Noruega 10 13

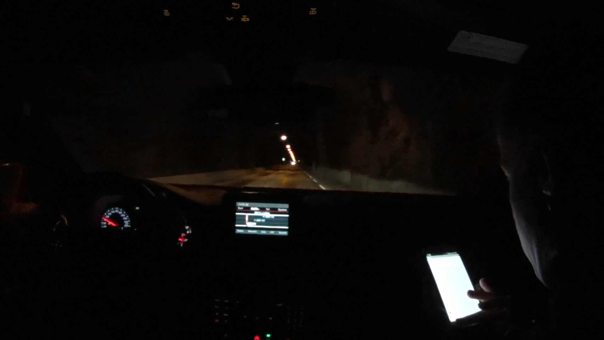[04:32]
No se han roto mucho la cabeza en la decoración, ni en la pavimentación. La iluminación no gasta mucho tampoco. La iluminación tampoco me gasta mucho. Menos mal que al otro lado del túnel nos espera un maravilloso día soleado.